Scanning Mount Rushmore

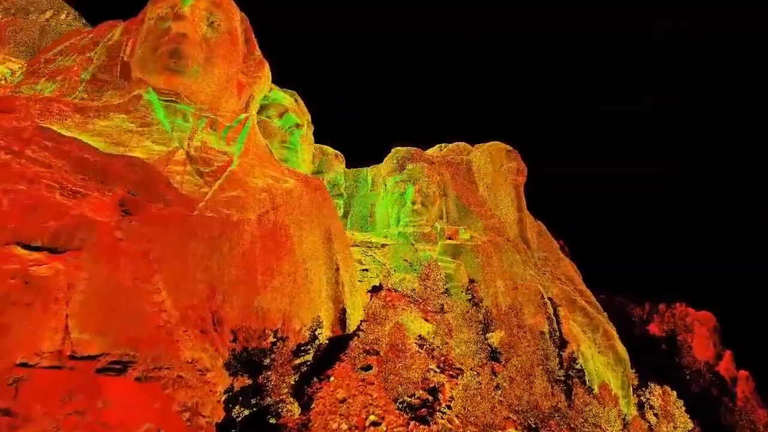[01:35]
collecting about 3.5 billion data points that would make up the complete point cloud model of the sculpture and park grounds.
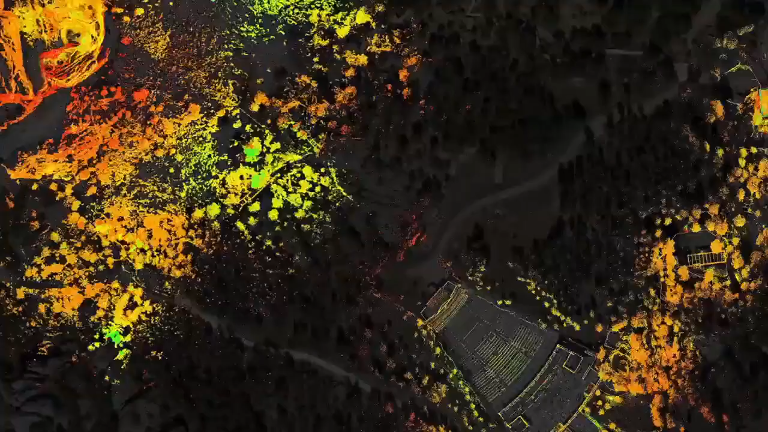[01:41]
Along with the laser scan data, the team also collected detailed photographic documentation